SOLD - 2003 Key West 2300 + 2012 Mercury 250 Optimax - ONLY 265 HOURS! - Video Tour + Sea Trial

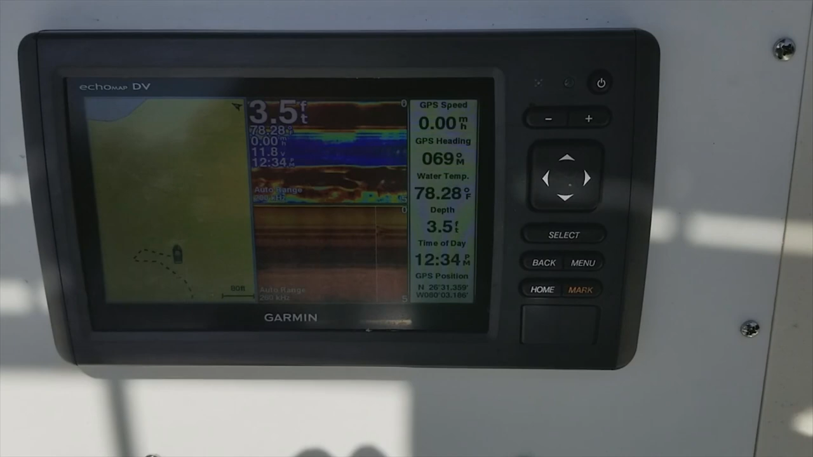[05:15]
On screen: depth 3.5 ft, water 78.28°F
has the fish finder capability as well as the GPS.
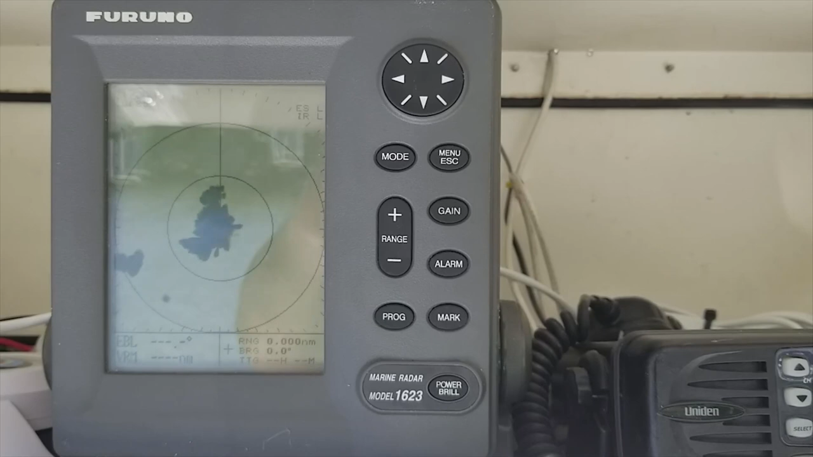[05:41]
The other top of the line thing you're not going to see on many 23 foot boats is a Furuno 1623 radar. Top of the line unit in the marine industry. You can adjust the settings to gain whatever you need to go offshore in the fog.